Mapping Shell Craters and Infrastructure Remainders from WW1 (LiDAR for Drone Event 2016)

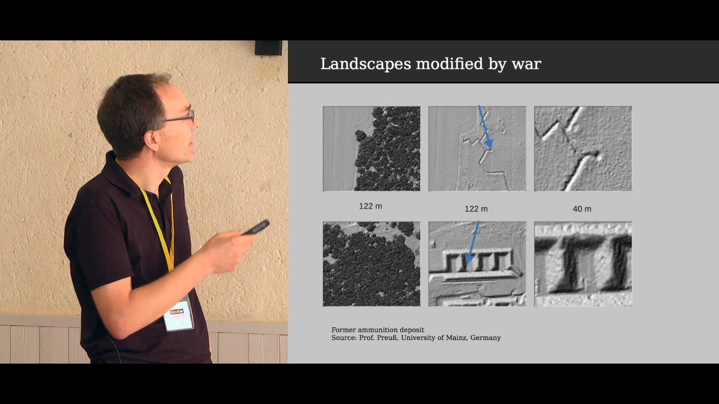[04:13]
and in the middle you have the digital terrain model extracted from this data where you can see in this case ammunition deposits.
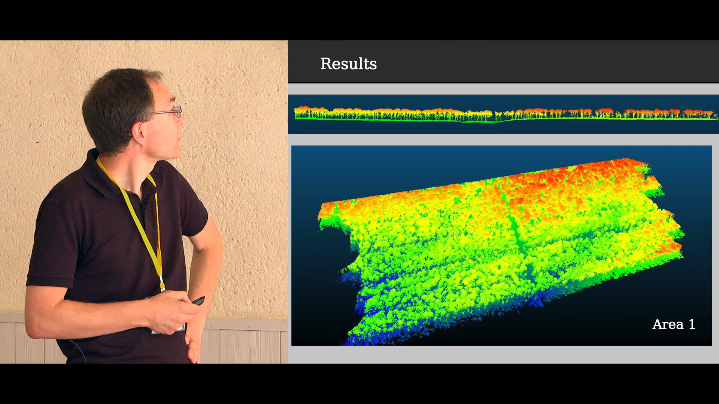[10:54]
And here are some results. So this is the area one with the cloud point colorized by altitude. You can see that there is a very good reconstruction
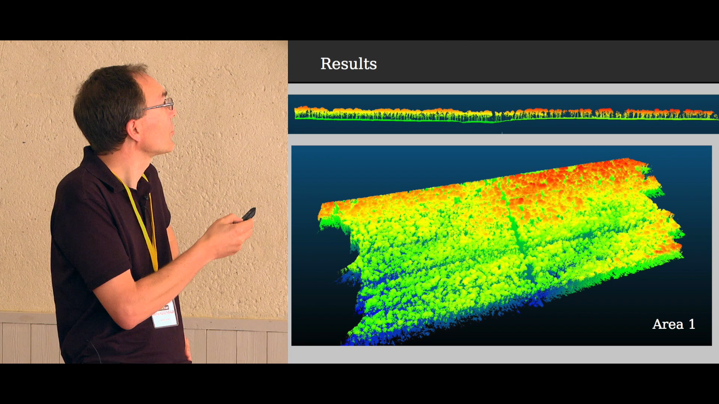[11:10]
of the floor of the terrain. The same with the trees removed, only the shaded DTM.
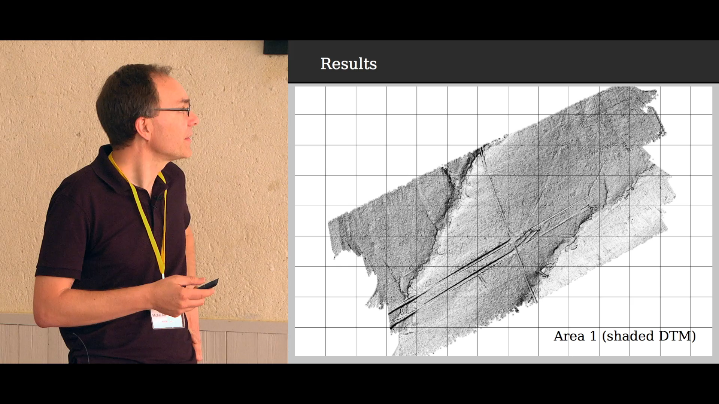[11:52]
So this is the kind of things which were looked for. And also there were some kind of small buildings here and some kind of ways which was what the BRGM was looking for. Here a detail to see how detailed the DTM is.
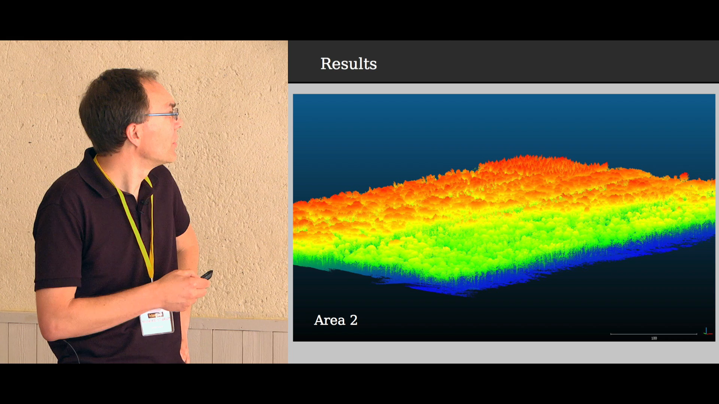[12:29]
The second area also has a point cloud with the altitude. Here I made a cut to show you what we see underneath the vegetation.
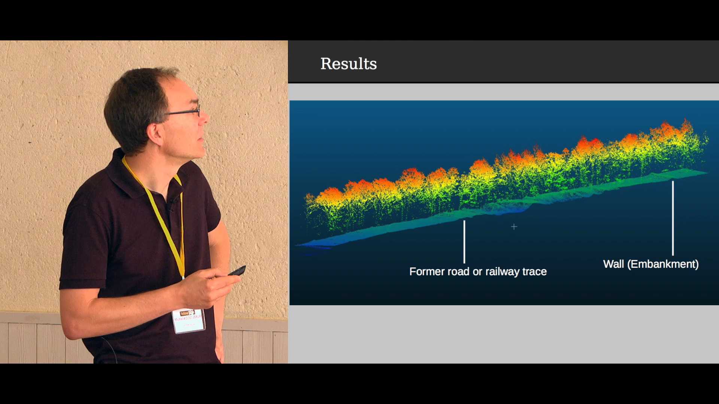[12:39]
Here you have a wall, earthen wall. Here again a trace of either a road or a railway. We couldn't identify it yet but you can really see everything what's happening under the trees.
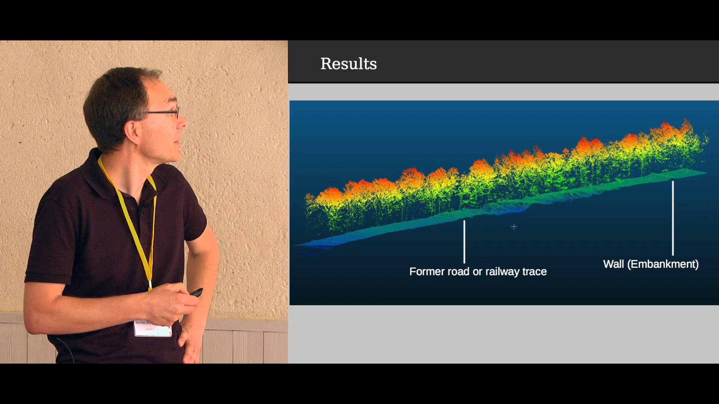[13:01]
So as a conclusion, in terms of rendering the data set was 100% satisfying.